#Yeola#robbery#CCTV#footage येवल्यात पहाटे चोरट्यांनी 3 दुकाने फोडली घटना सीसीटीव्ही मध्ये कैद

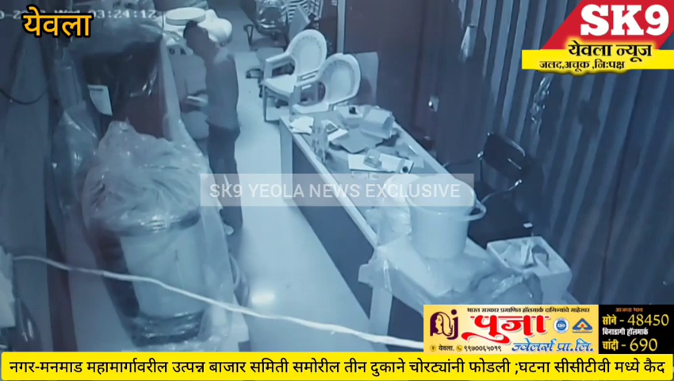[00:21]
शहरातिल नगरमानमान महामारगावर कृशिवत्पन बादर समिती समोर आसनार्या संतोस ट्रेडिंग कंपणी ओम वैशनवी एंटरप्राईजेस आनी प्रभू एंटरप्राईजेस या तीन दुकानांचे पहाटेचा सुमरास दुकाना वरील बादुचा पत्रा वाकून चोर्टैन